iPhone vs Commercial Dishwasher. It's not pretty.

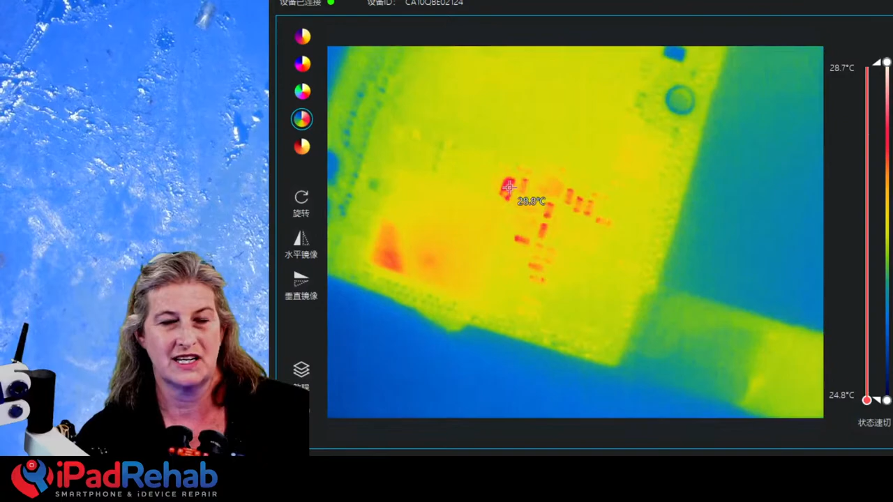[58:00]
On screen: scale top 28.7°C, scale bottom 24.8°C
the thinnest wire necessarily, not necessarily where it is joined. Okay. All right.
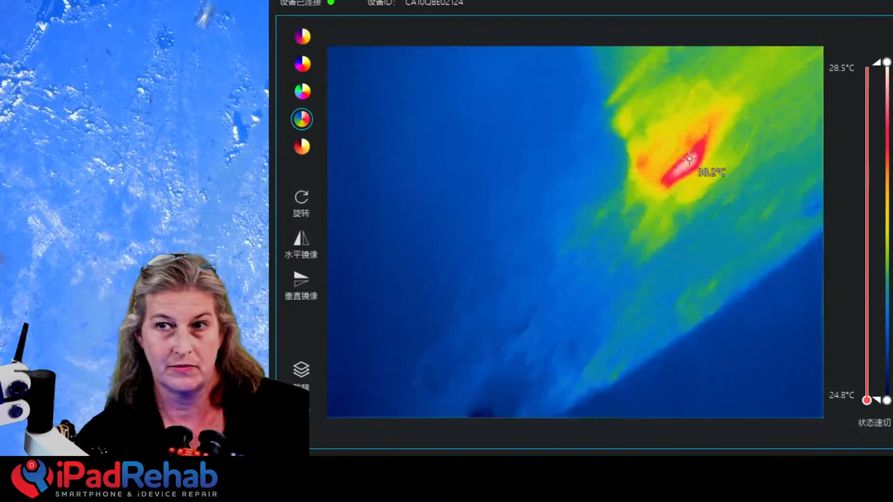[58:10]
On screen: scale top 28.5°C, scale bottom 24.8°C
Flip the board. Anything else that we can see? All right.
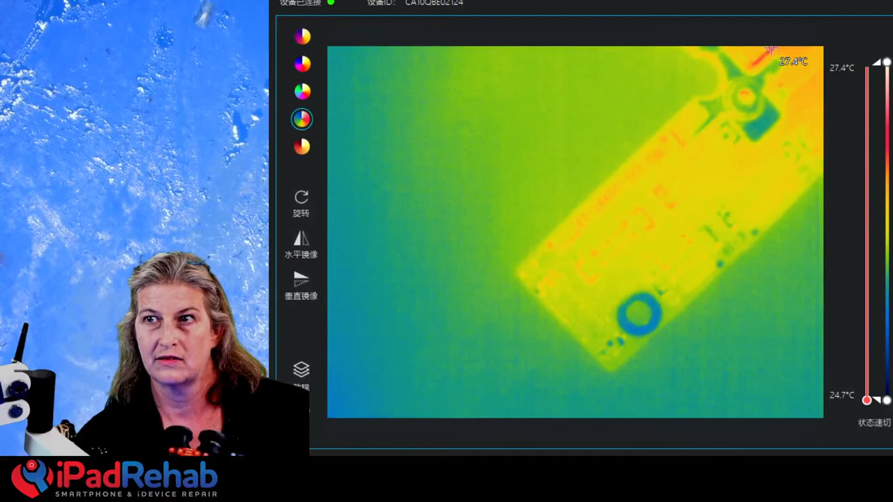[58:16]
On screen: scale top 27.4°C, scale bottom 24.7°C
Pulse, yeah, pulse, pulse. Pulse, pulse, pulse. Anything going on there? Pulsing. 1, 2, 1, 5, 7, 7. Flip it. All right, perfect. That's all I need.
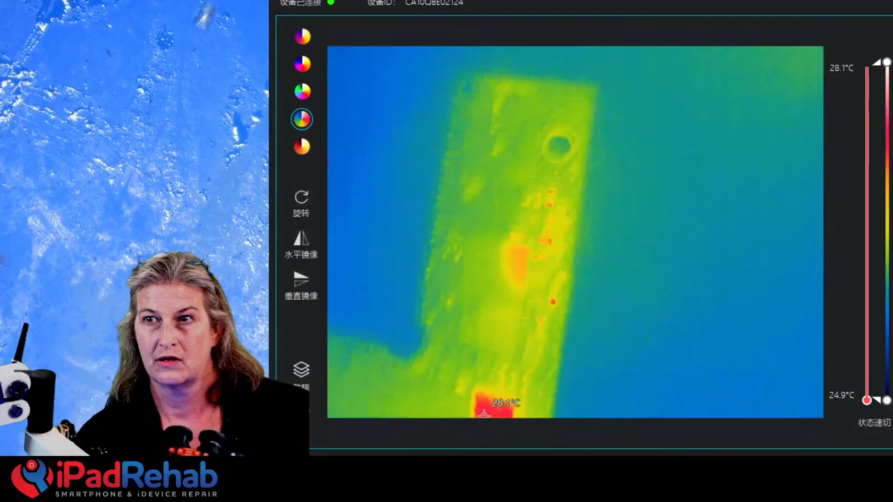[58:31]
On screen: scale top 28.1°C, scale bottom 24.9°C
Pulse. If this works, you'll be getting an email. Either within the next. All right.
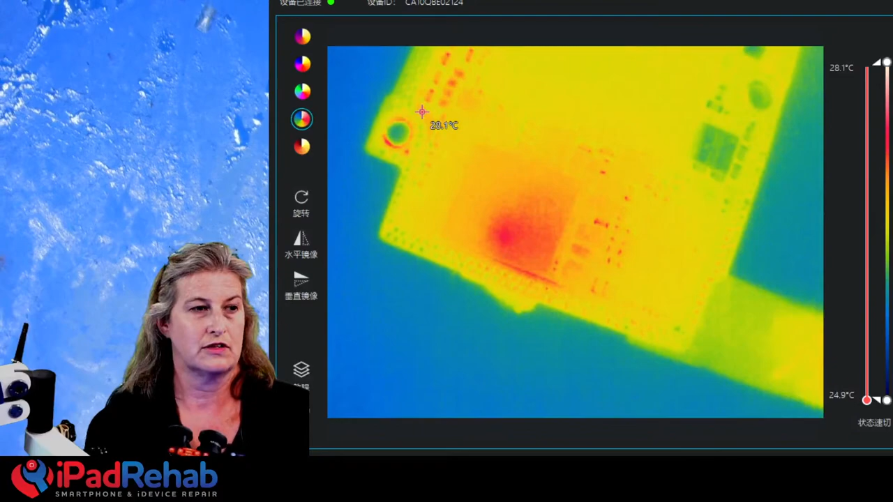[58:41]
On screen: scale top 28.1°C, scale bottom 24.9°C
So, for just looking for heat, which we're just looking at a 20 to 30 milliamp leak.
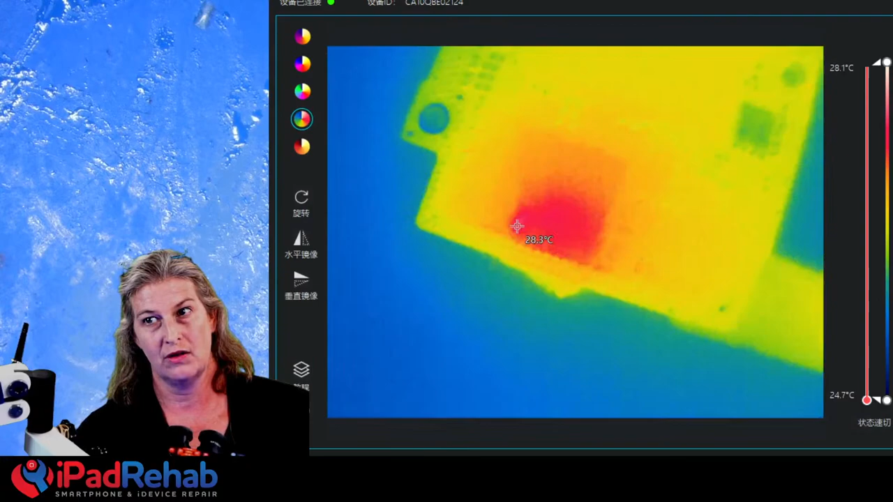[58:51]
On screen: spot 28.3°C, scale top 28.1°C, scale bottom 24.7°C
And what the only thing that we can see is right there in the power management chip, right? But we think what's going on here is that PP1VA-IO is likely bridged or connected into a neighboring line that both have about the same resistance to ground. So it's not a short to ground, it's just some sort of a leak. Is that cross bridge happening within or under the power management chip? Maybe. But it could also just be showing
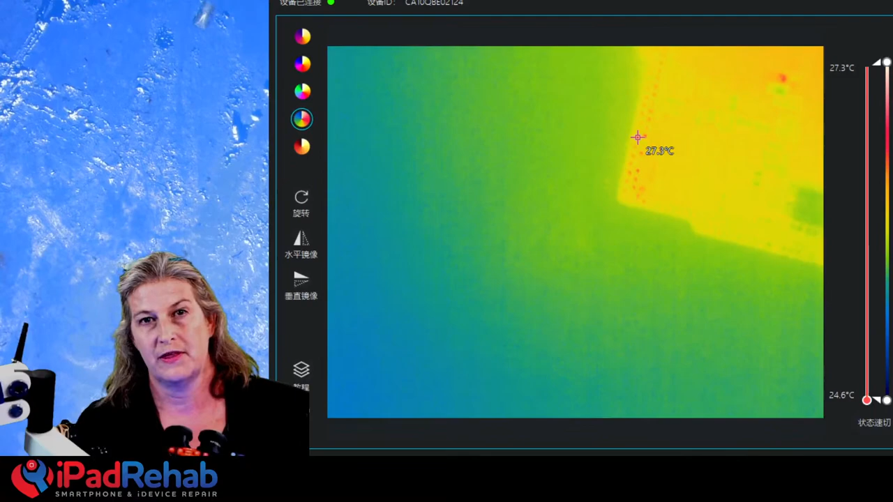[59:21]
On screen: scale top 27.3°C, scale bottom 24.6°C
up there as heat because it's someplace else on that line. Or it could be some other line entirely because we don't have a way with a multimeter to detect a line that is bridged into another matching line with the same resistance to ground.